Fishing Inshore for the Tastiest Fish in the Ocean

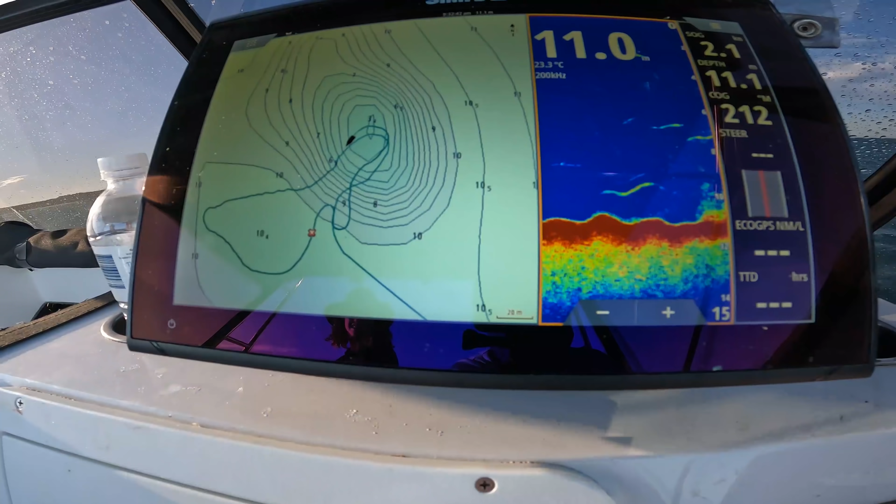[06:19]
On screen: water 23.3°C
Yeah, here it is now. Yeah, all right, now I'm going to spin. Oh yeah, look at that.